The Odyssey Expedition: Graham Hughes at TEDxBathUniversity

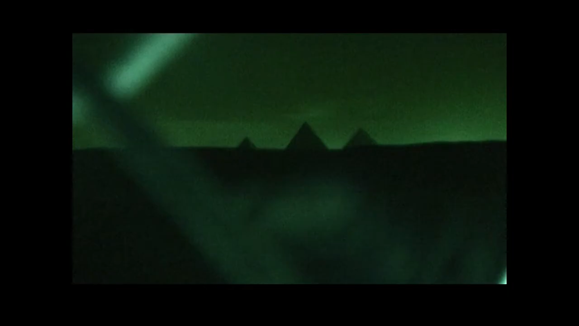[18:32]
There's the pyramids at night. Climbed over the fence, climbed up the Great Pyramid.
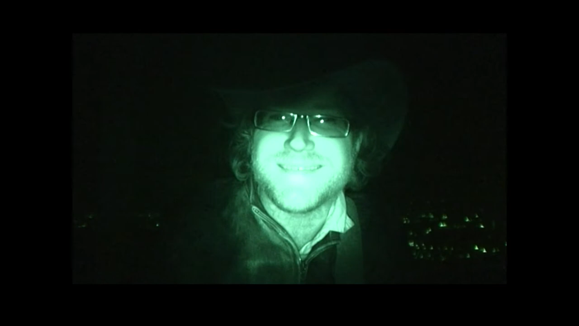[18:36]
This is footage from the top of the Great Pyramid of Giza.